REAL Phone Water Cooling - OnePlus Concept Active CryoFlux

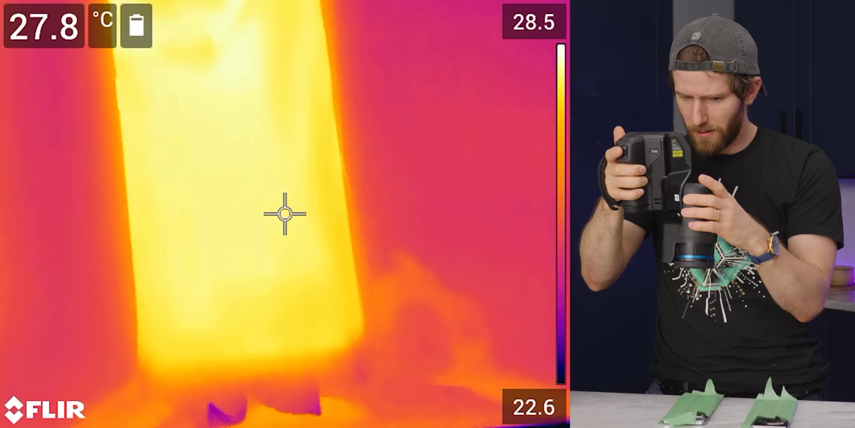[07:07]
On screen: spot 27.8°C
It does actually appear to be a touch cooler on the regular one.
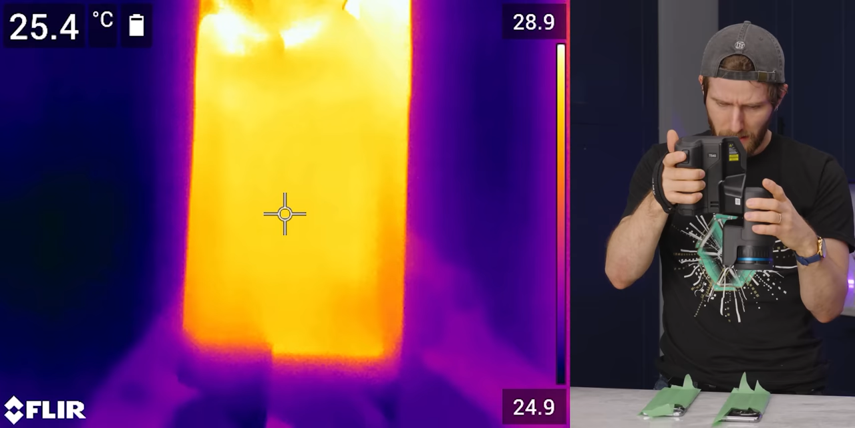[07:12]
On screen: spot 25.4°C
But less than I would have thought. It's a fraction of a degree anywhere where you would actually be touching it along the back.
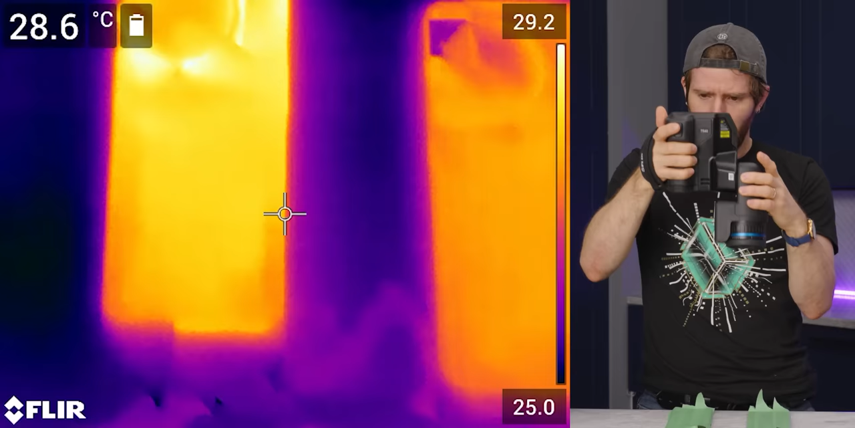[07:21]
On screen: spot 28.6°C
What's really noticeable though is how even it is. On the regular one, we've got these cool zones and on this one, it's just uniform.
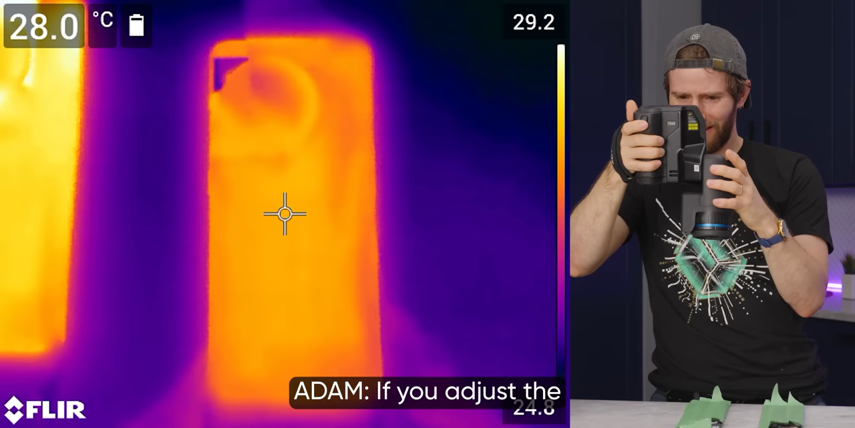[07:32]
On screen: spot 28.0°C
If you adjust the temperature gradient to the right thing, you can actually see the lanes in the concept phone.
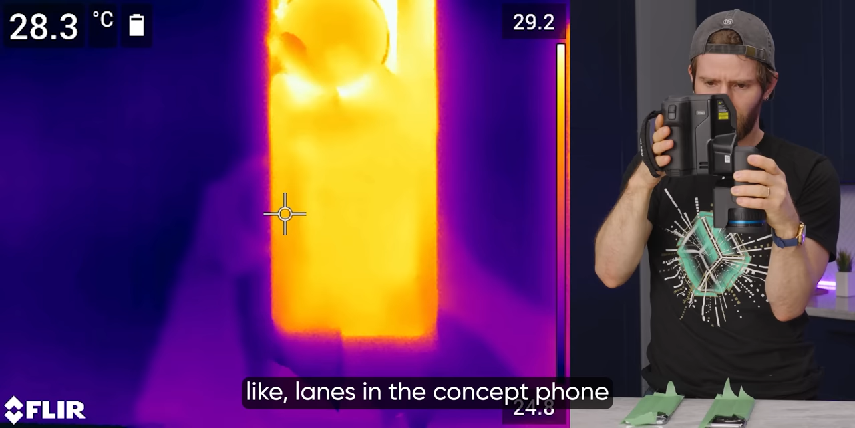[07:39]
On screen: spot 28.3°C
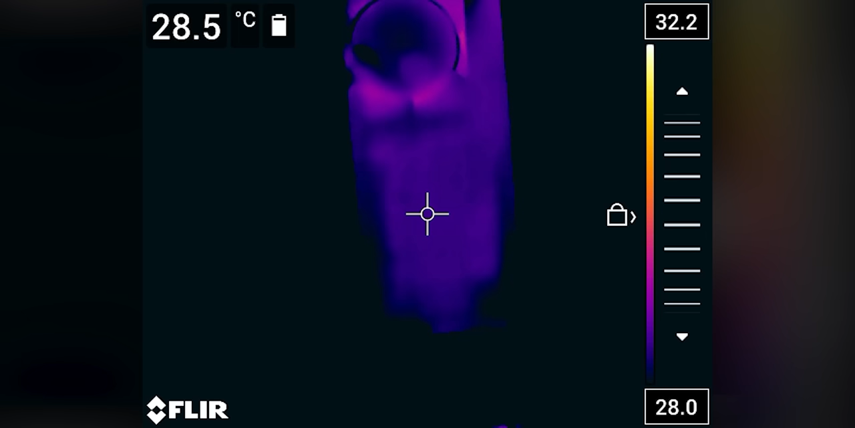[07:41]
On screen: spot 28.5°C
Oh, I think it's probably too even now because it's probably already spread.
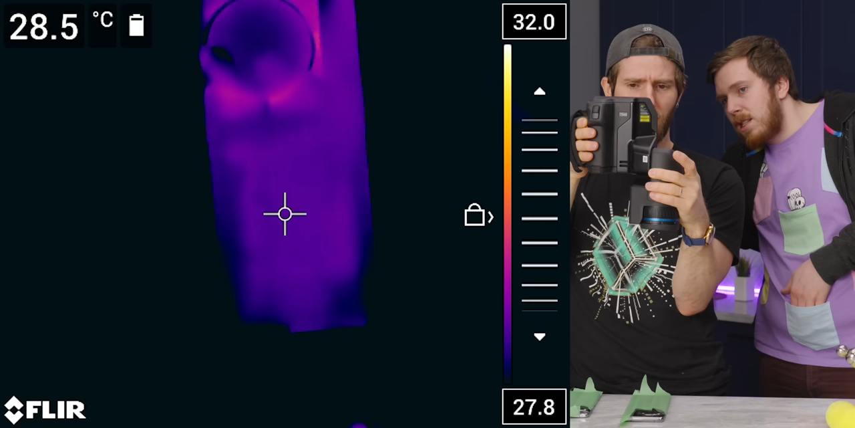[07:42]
On screen: spot 28.5°C
Like right as you start a load, it would probably work. Yeah, it's just because it's spread out.
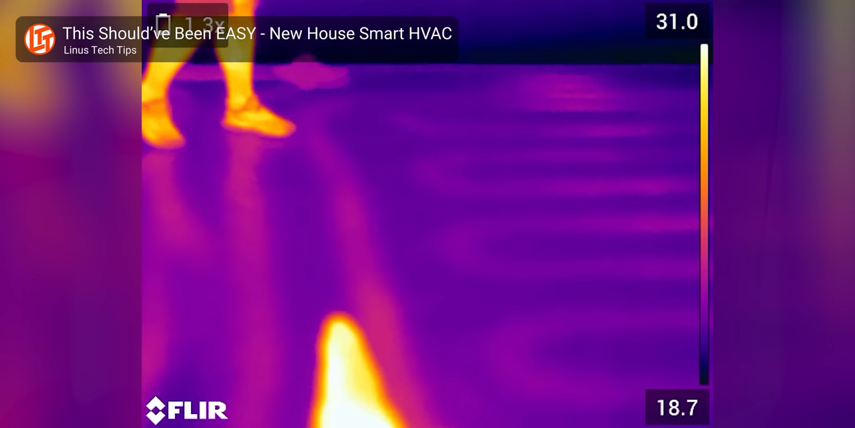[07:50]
It's the same with the radiant heating in my floor.
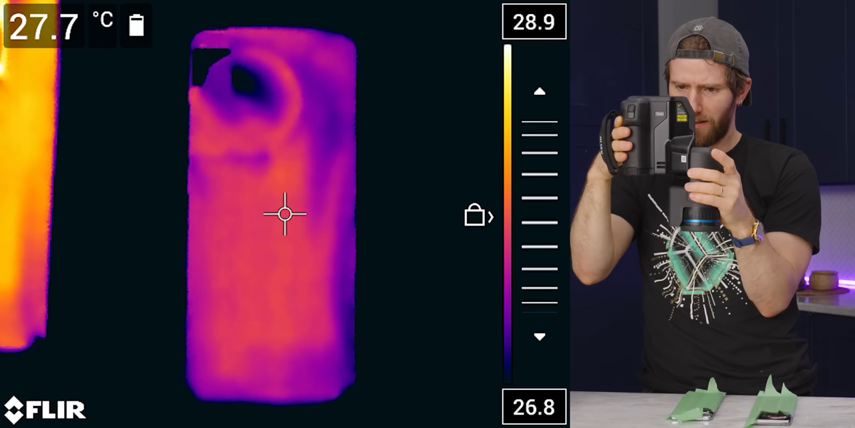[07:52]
On screen: spot 27.7°C
So there's the one with the hot and cool spots. And then here's the one...
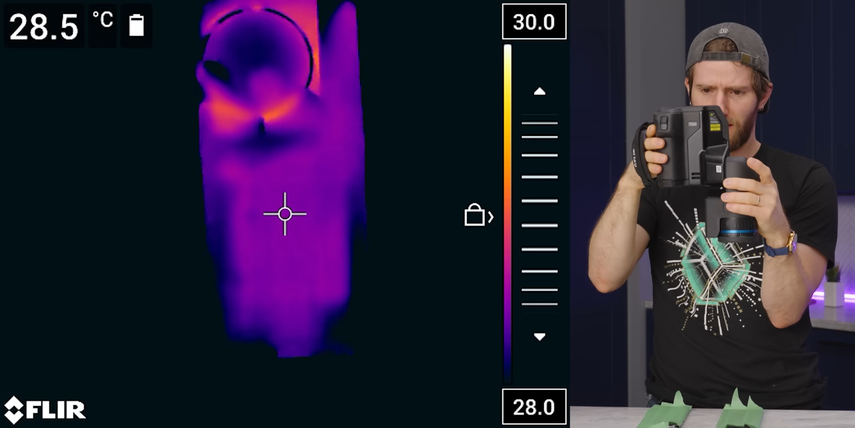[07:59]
On screen: spot 28.5°C
I mean, I guess it has sort of cool spots.